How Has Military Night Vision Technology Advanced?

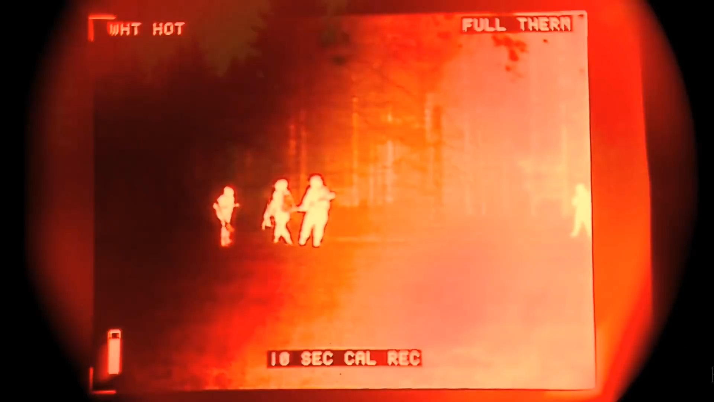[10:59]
The tactical advantage is the true key to the drive of all this, though, especially when it comes to enhanced night vision goggles like we're seeing right now.
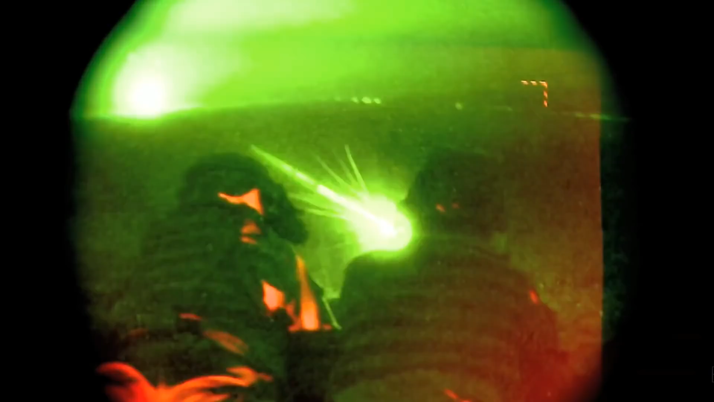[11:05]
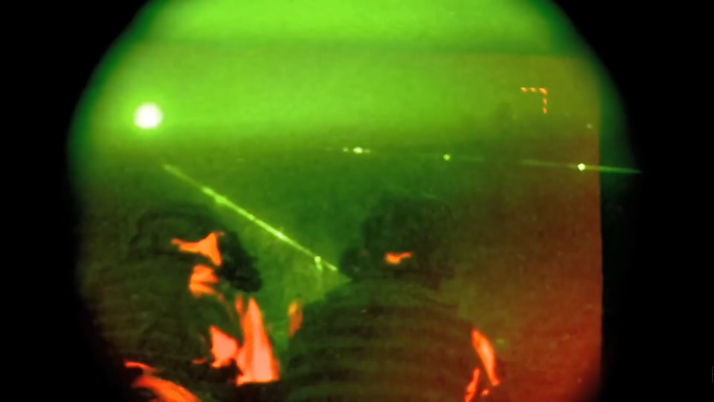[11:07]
This technology fuses thermal imaging and image intensifiers inside one device,
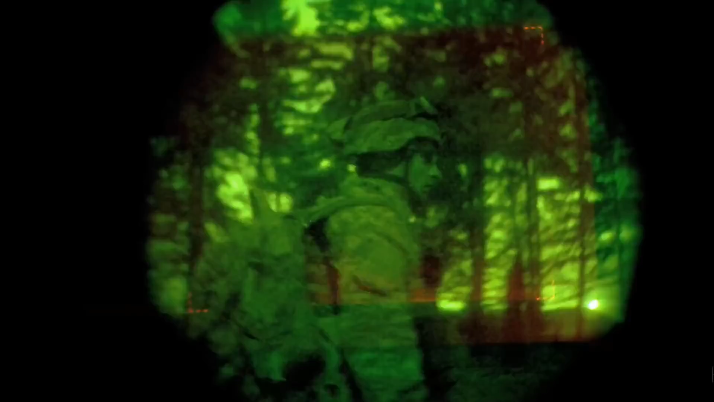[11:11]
leading to rapid acquisition of targets by using the weapon and enhanced night vision goggles as one of the Bluetooth kind of technologies.
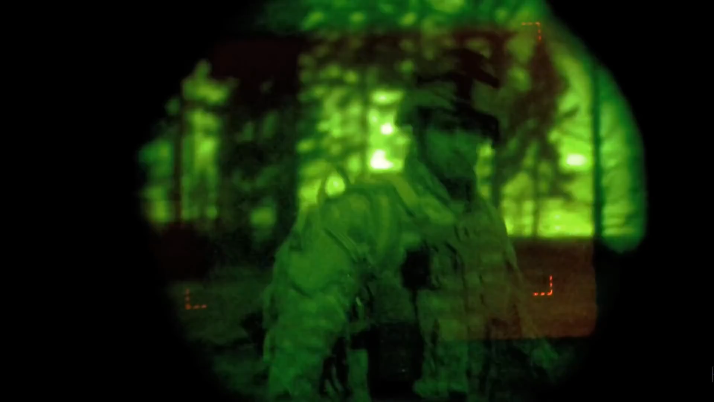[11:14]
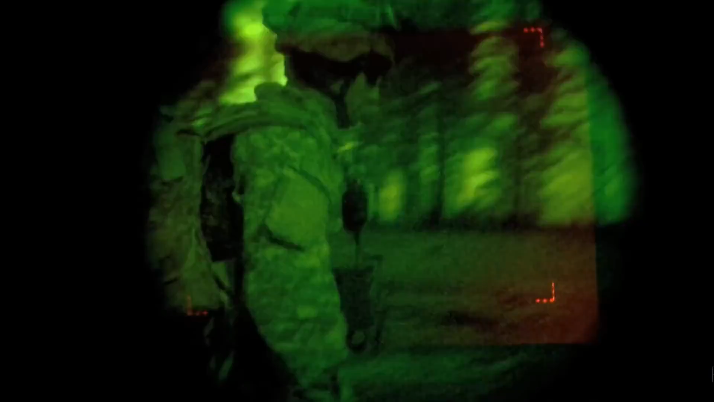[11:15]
One of the best advantages of ENVG is that it's a fused system
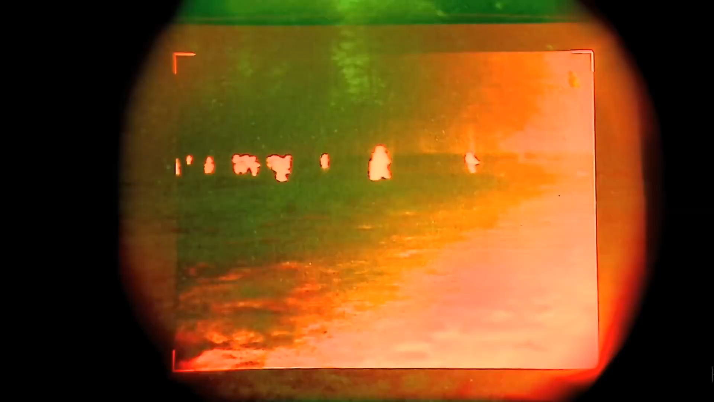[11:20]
of multiple technologies that gives the user greater situational awareness.
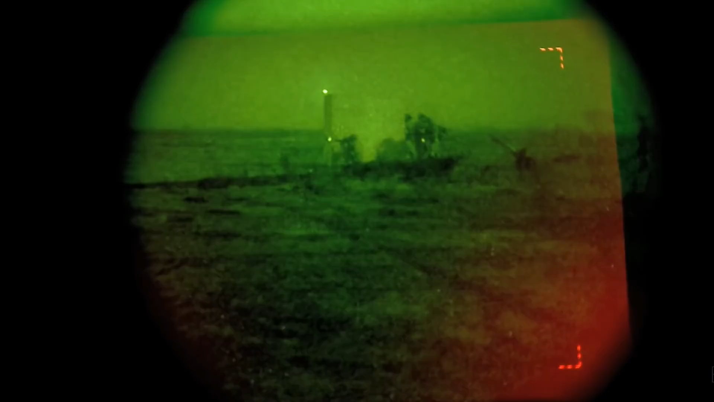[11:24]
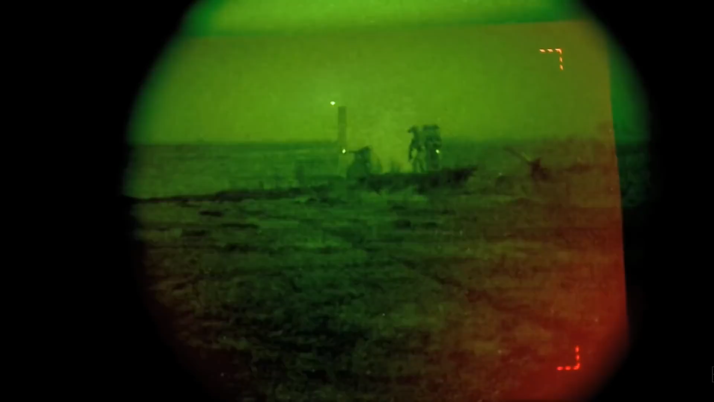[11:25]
For instance, it can actually highlight the outline of a soldier in comparison to the backdrop of anything else.